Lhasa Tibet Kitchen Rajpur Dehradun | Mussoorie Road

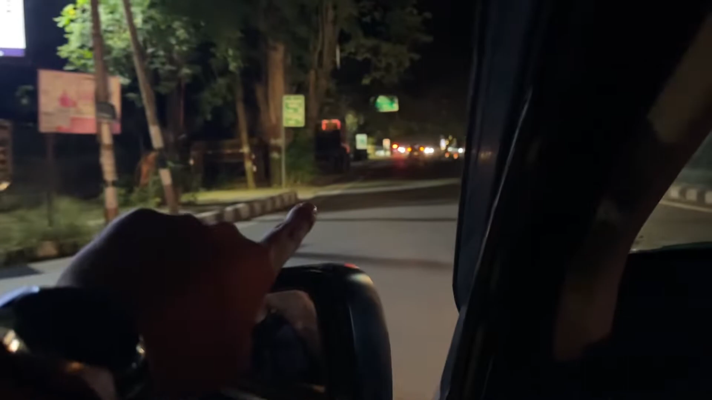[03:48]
रोड की तरफ और हिदर ही हमारा रेश्प्रेंट आने वाला जा आफ जाना है